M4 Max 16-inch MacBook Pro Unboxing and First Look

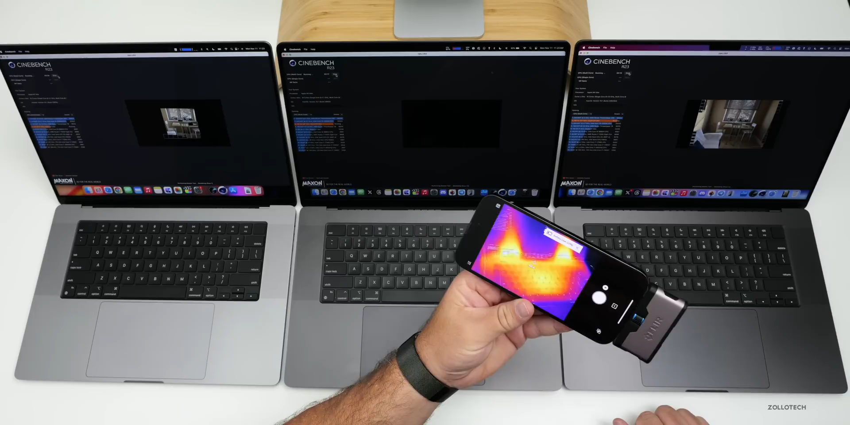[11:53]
processor below at the hottest point this says we're at about 47 degrees celsius right on the display but on the the laptop itself it's definitely warm but nothing like the intel ones from the past as far as the middle here the m3 max again same sort of heat signature and we're at around the hottest point around 44 degrees celsius i think i saw 44 and a half degrees celsius and then on the m1 max it's recalibrating there same sort of heat signature and